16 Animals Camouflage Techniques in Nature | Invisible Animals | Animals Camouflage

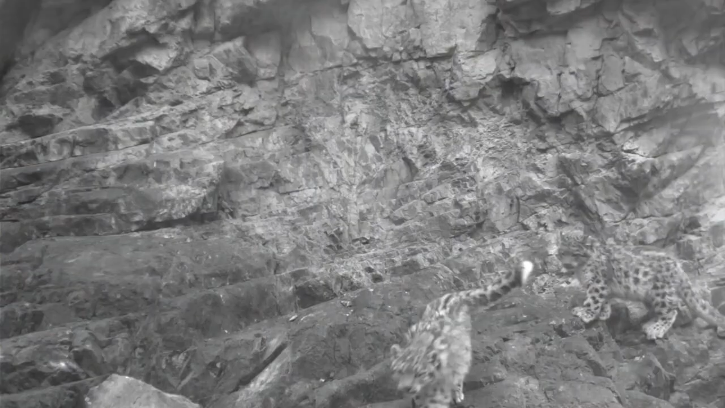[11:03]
They have thick, creamy white fur with black spots that match the rocks and snow of their environment. The snow leopard's camouflage strategy is essential for its survival in its snowy mountainous habitat.